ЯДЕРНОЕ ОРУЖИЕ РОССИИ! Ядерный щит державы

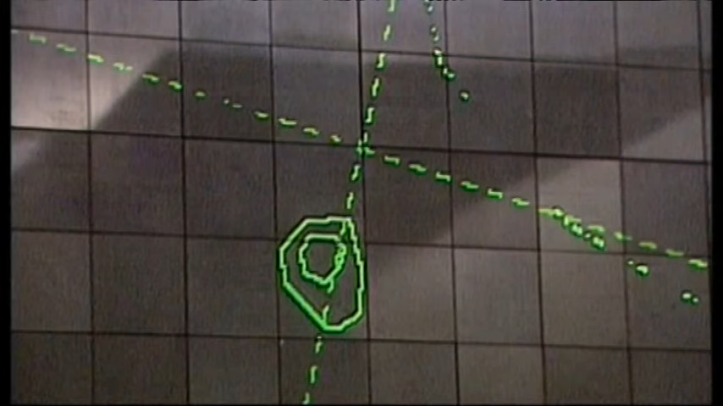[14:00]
А это изображение московского региона, полученное из космоса.
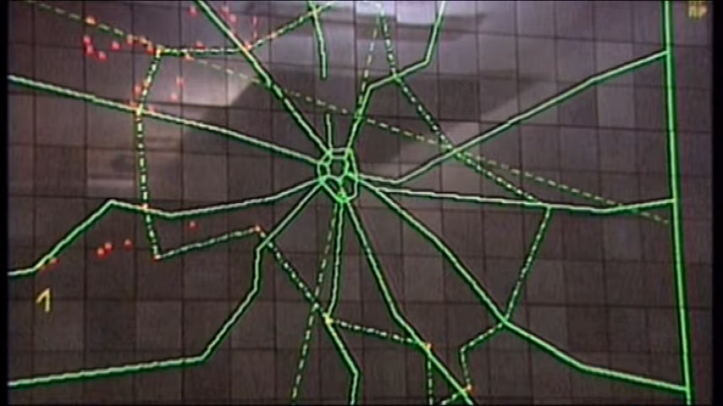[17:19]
Вместе с боевым блоком отстреливается порядка десяти вот таких вот ну пластмассовых или металлических контейнеров.
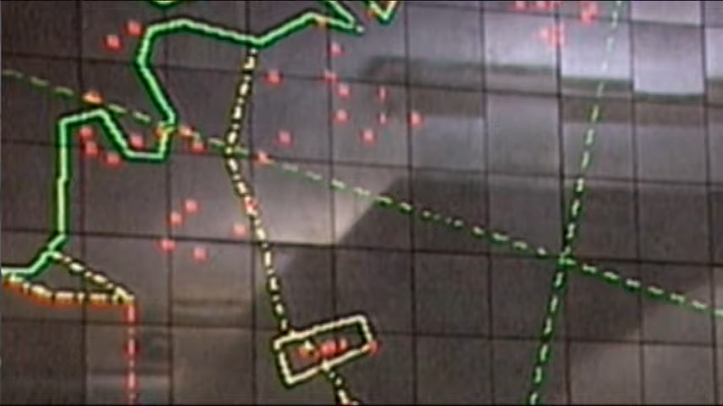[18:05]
на 300-400 километров в которой находятся 10 боевых блоков и вот в таком вертикальном